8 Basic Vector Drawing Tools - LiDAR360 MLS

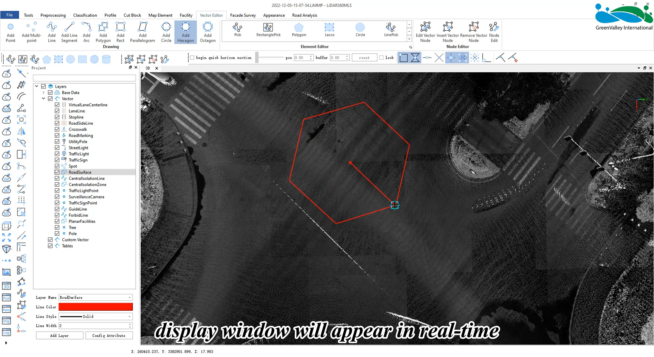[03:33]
After confirming the size and direction, left click to finish the hexagonal vector object.
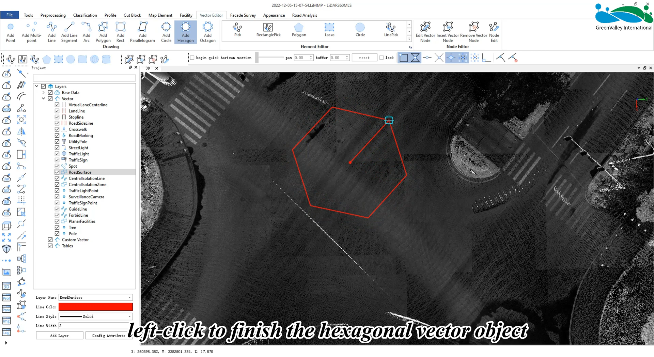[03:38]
In the same way, under the surface layer, activate the octagon button.
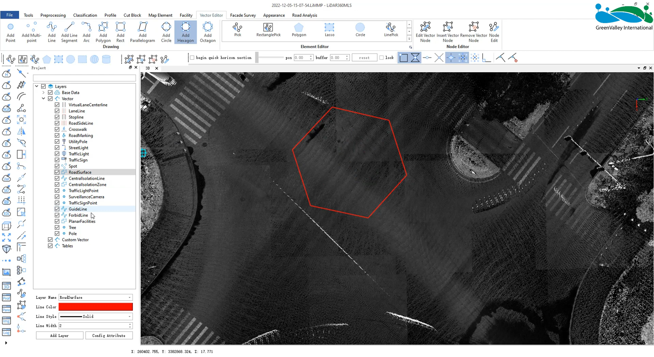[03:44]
Left click the point cloud.
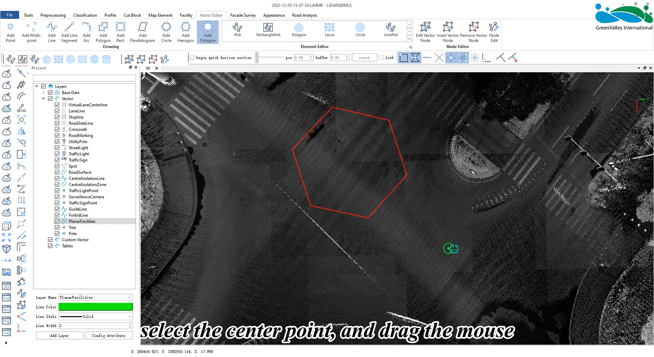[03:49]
Select the center point and drag the mouse. Then a real time display window of the octagon will appear. After confirming the size and direction, left click to verify an octagon vector object.